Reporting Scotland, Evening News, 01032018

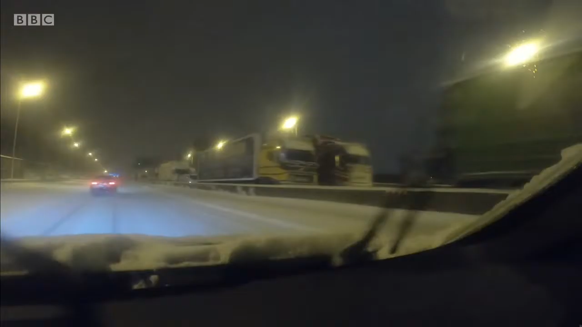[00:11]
Warnings are extended to motorists to stay off the roads after hundreds of vehicles became stranded on the M80 overnight.